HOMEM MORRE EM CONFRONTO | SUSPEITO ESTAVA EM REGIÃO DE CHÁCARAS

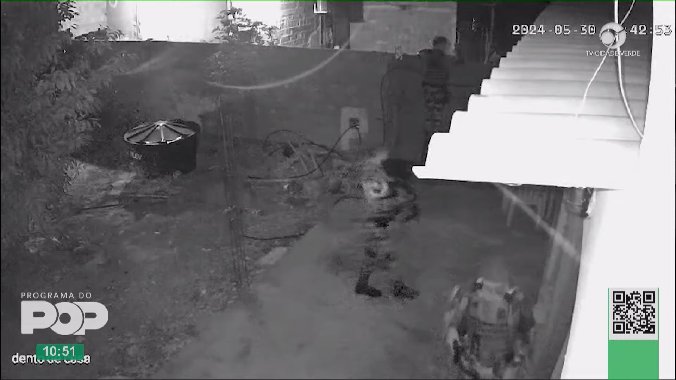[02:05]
Foi socorrido aqui pro Hospital Municipal de Cuiabá, mas não resistiu aos ferimentos.
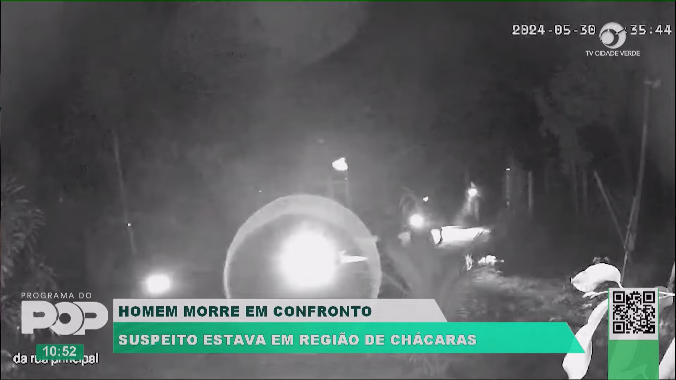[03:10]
E na região de Chacra, ali, pra trás ali do CPA, da grande CPA, onde foi encontrado esse meliante, né? E teve esse confronto. O mesmo veio, estava armado com o revólver 38.